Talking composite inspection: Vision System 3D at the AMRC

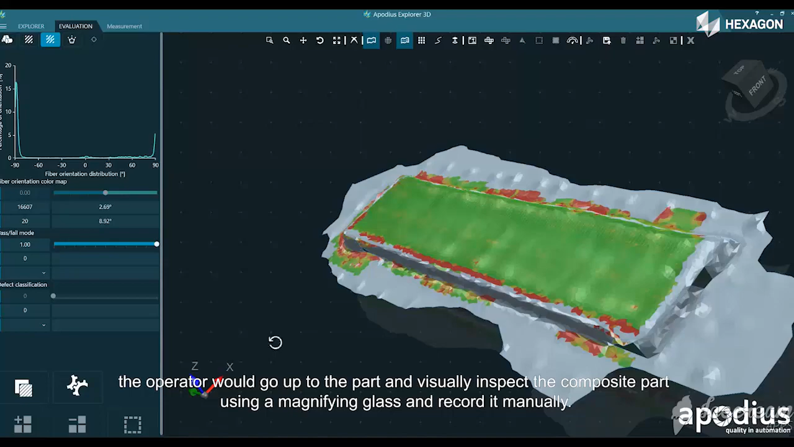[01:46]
Typically, it would take about 60 to 70% of the total machine time
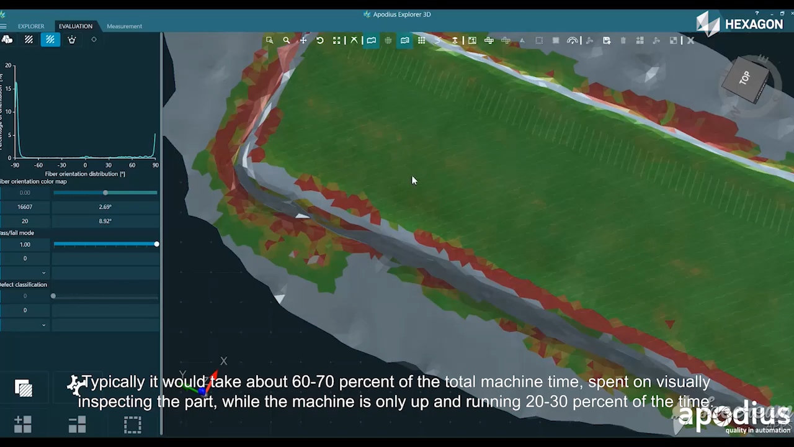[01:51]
spent on visually inspecting the part and whilst the machine is only up and running 20-30% of the time.
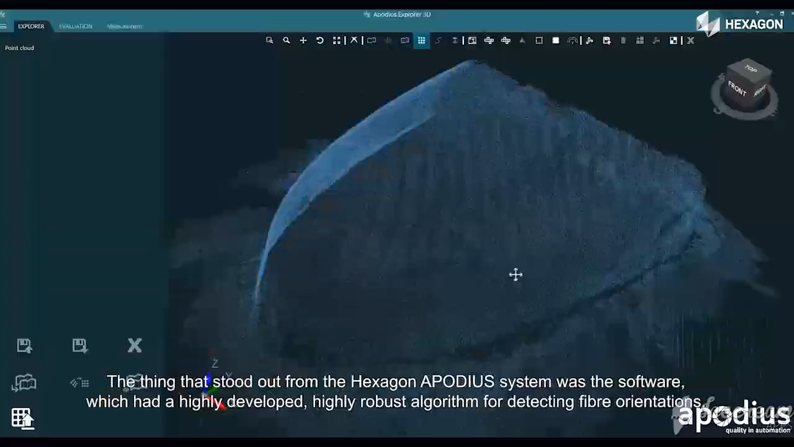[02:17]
The thing that stood up from the HACSGEN and Aponius system was the software, which had a highly developed,
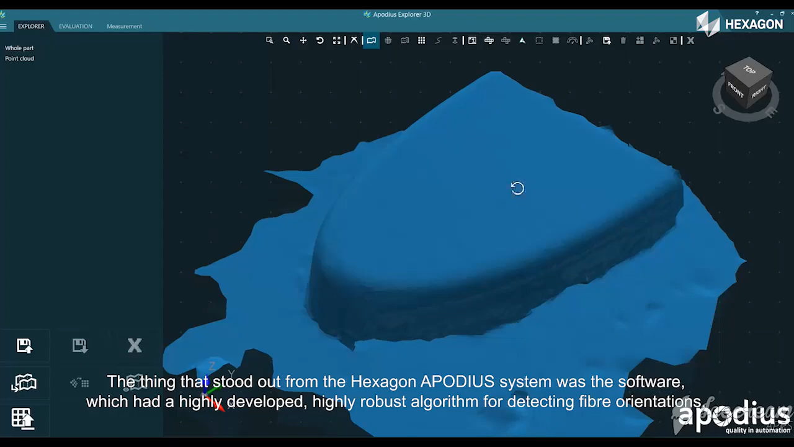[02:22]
highly robust algorithm for detecting fiber orientations,
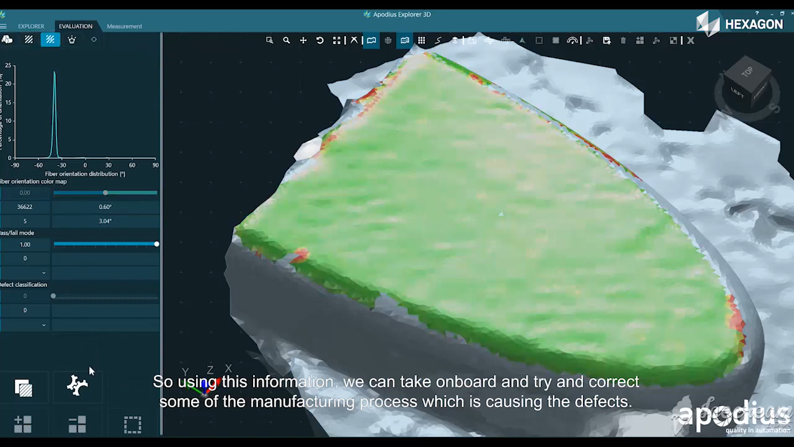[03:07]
we can take on board and try and correct some of the manufacturing process, which is causing the defects.